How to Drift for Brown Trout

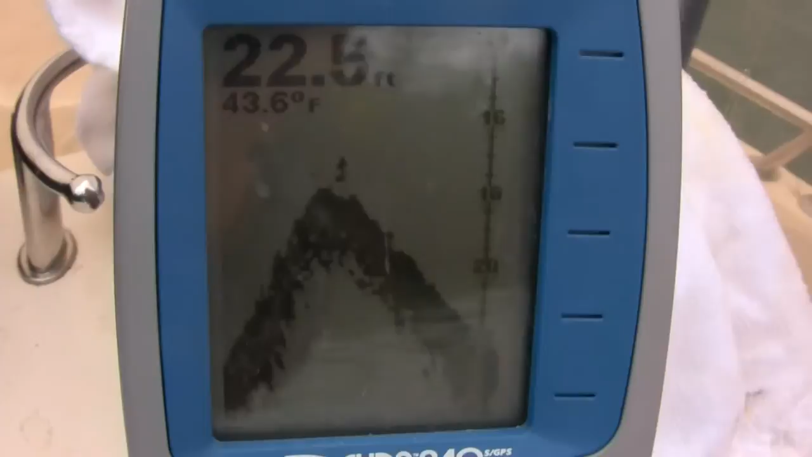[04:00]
On screen: water 43.6°F
there was a bit of a break from about 24 I'm just looking at my graph now 24 and it dropped down I'm in 28 feet right now and I'm thinking I booked it to a lake it's not that big mind you